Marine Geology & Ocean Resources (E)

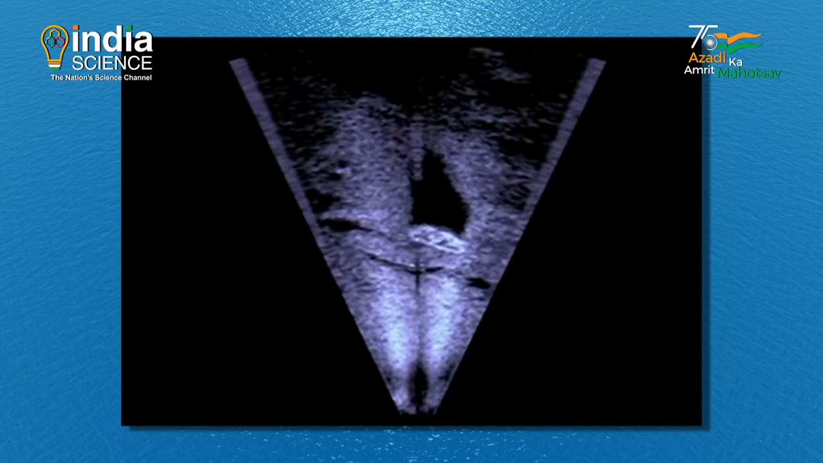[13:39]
like these, picked up by the bioacoustics team of NIO.